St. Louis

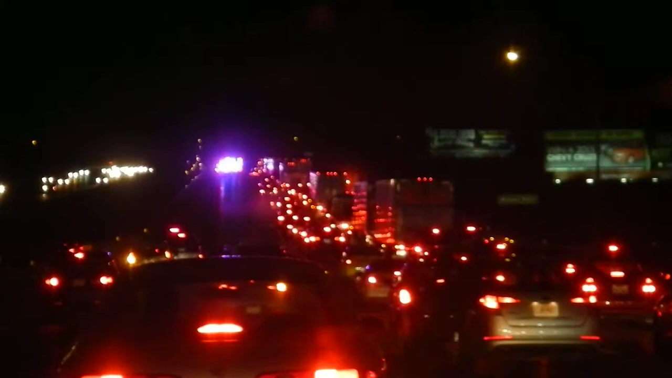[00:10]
Tak mám ísť za nimi? No títo stoja. Idú tie autá? Neidú tieto. Chod za nimi, choď tam, choď doľava a otoč sa.